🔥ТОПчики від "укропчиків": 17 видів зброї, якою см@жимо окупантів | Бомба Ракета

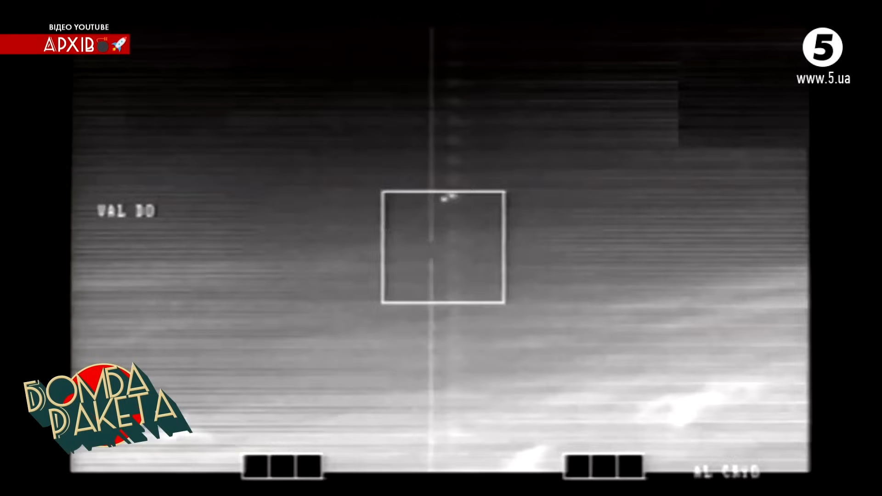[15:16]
Після виходу ракета схиляється в напрямку точки, де має перехопити ціль.